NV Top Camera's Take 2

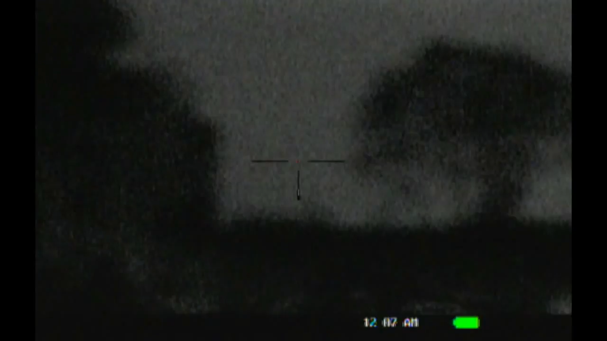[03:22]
Got a little horizon, and since we're looking out that far, it is blurry.
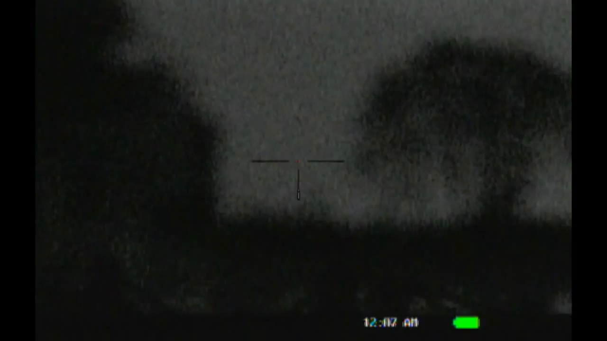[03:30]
So, I'll reach up here and get that focused in.
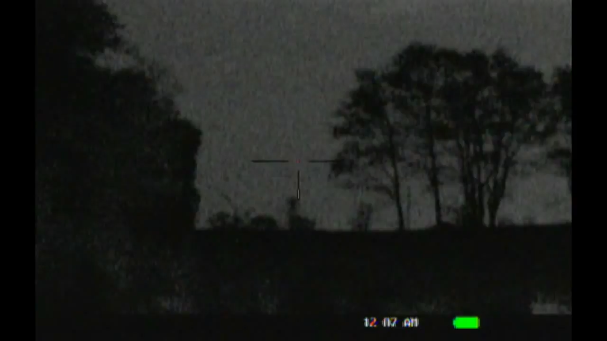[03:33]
The tree line is 600 yards.